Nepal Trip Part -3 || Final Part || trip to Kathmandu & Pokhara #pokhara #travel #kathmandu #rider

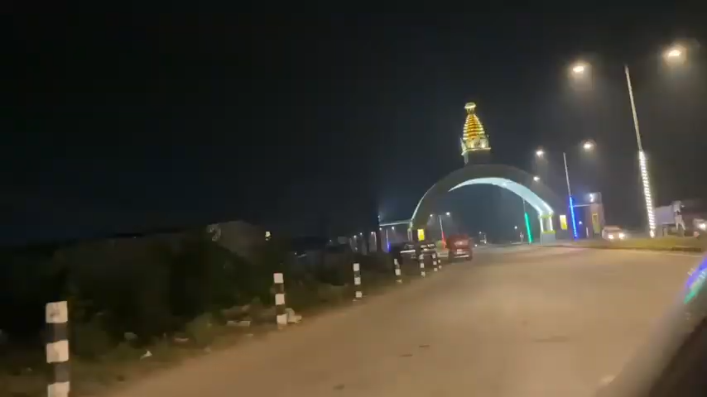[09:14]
यह सामने रहा नेपाल बॉर्डर जहां से अब नेपाल का सीमा समप्त हो जाएगा और इसके बाद हमारा इंडिया का सीमा प्रारंब होगा